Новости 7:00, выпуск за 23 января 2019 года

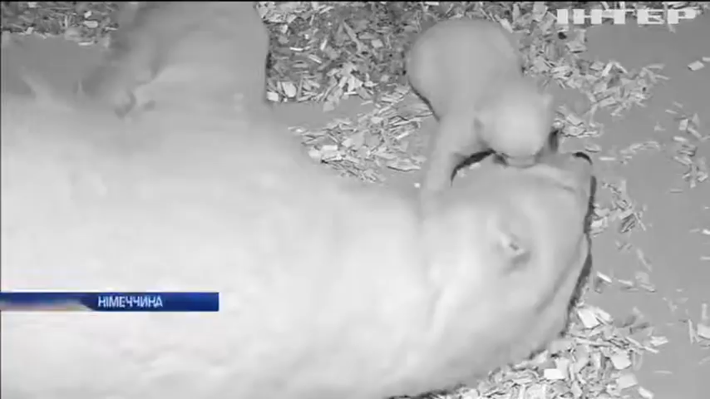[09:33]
Поки що ведмежа лише спить, їсть і бавиться. Його статі працівники звіринцю ще не визначили.
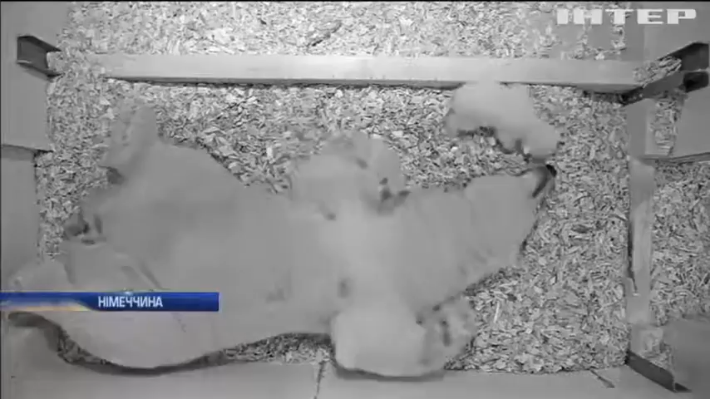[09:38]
Зможуть це зробити за кілька тижнів. Доти маля у матері заберуть, щоб вона відпочила.
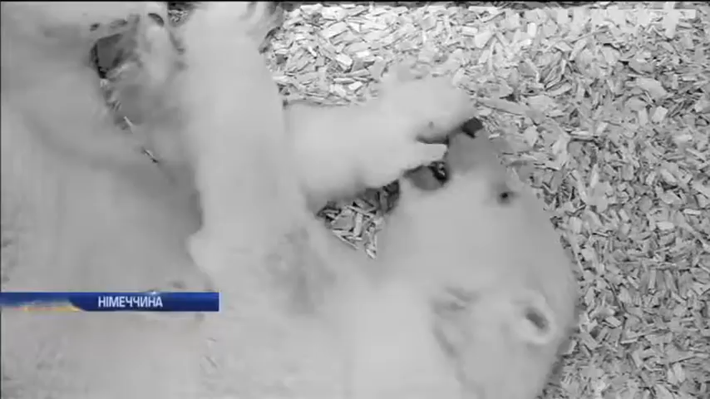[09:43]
Ведмедиця Тоня раніше вже втратила 2 дитинчат. Нині до її 2-місячного ведмежати співробітники звіринця особливо уважні, адже смертність серед малят білих ведмедів досить висока. Ну і поки що це все.